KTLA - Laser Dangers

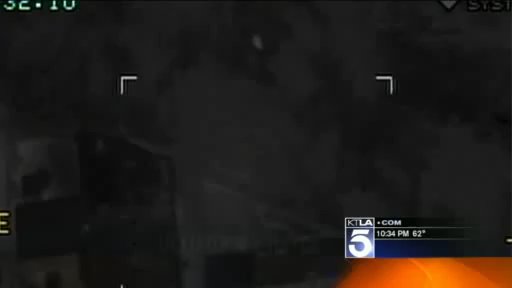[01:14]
He's laying under that tree right there. But then again, this suspect on the run isn't armed with a gun.
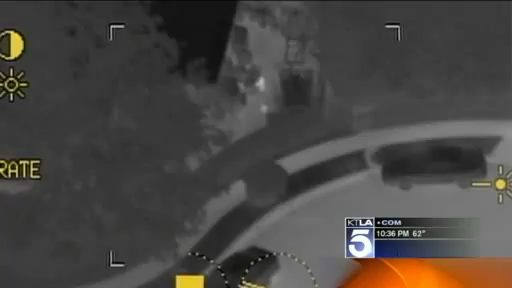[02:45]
And getting caught, police say, can happen as quick as a flash. On average, after a strike to one of our aircraft,
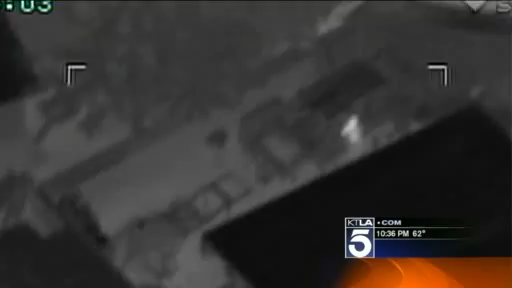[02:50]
we normally have located within about four to five minutes, being able to pinpoint where the subject is hiding or where they're located at. Okay, but we'll be taking this guy into custody.